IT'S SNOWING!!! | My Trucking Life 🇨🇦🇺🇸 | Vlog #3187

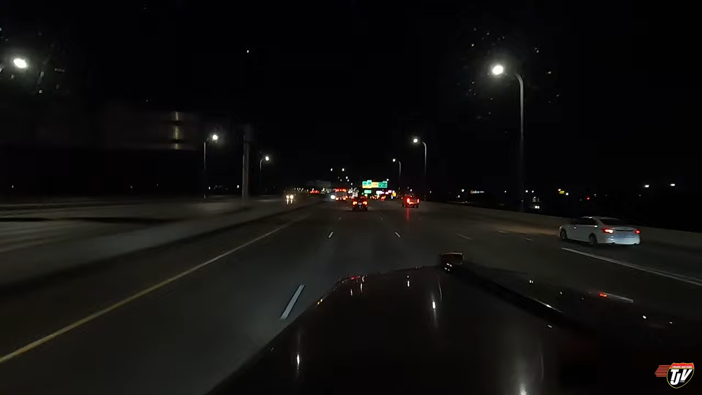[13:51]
I want to get through Minneapolis tonight yet. I don't want to deal with traffic. There's enough traffic here. It's like 10:30 at night. So I got just enough time on my clock to get through the city. And I'm hoping to find a spot just inside of Wisconsin where we can park for the night. Been a long day already, but at least now we won't have to go through here during the day or during rush hour.
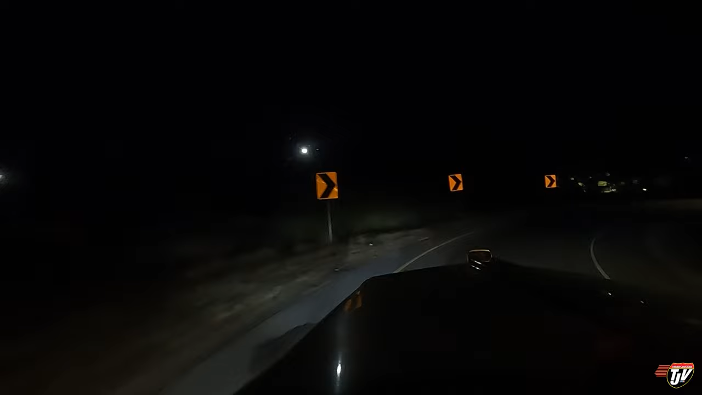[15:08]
Some parking. I'm running out of time. I don't like pushing it this close. Meters, keep to the left on I-94. At least we're through Minneapolis, right?
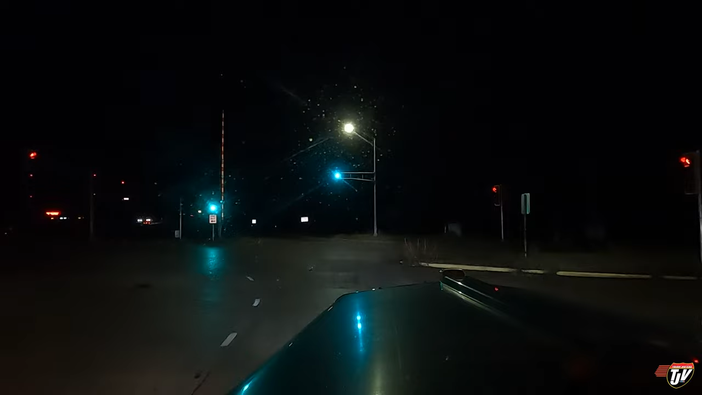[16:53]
TA truck stop. Hoping there's going to be space continue for us to park this here. Road for 228 kilometers. I don't stop at TA that often, but they're a good truck stop. I mean, got great restaurants in there usually. A lot of parking. More of a Flying J guy myself, but man, TA and Petros are really great. At 600 meters, make a U-turn if possible. No.
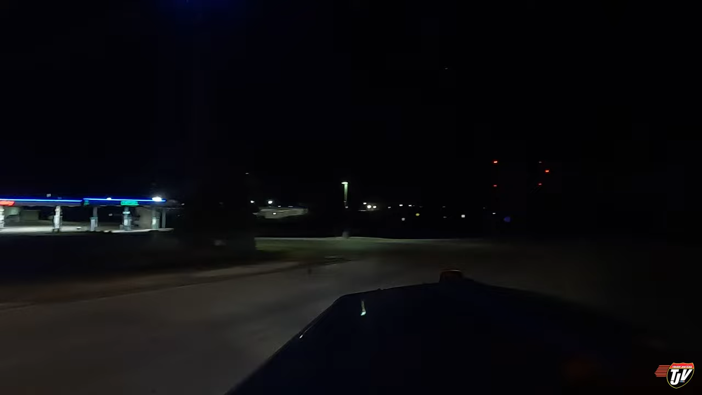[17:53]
They'll kill you. maybe slowly. Turn left on Ryan Drive. Oh, can I park right here on the side? Oh, nice. I like this. I'm parking up here. Yeah. Nothing says I can't, and those guys are parking up here. Absolutely. Why not?
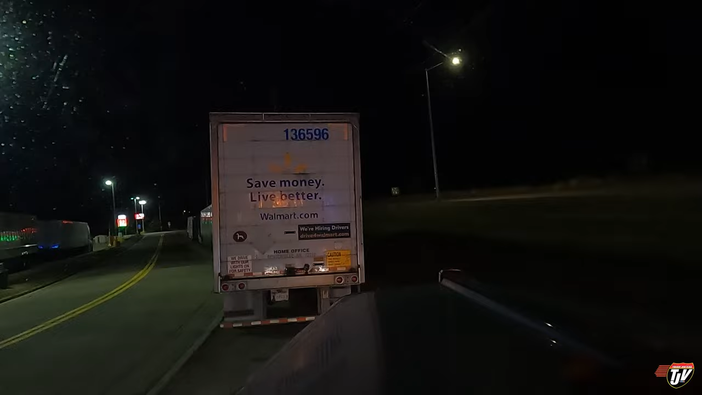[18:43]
Seven minutes left on my clock. Yep. This is where we're calling home tonight. It's getting chilly at night already.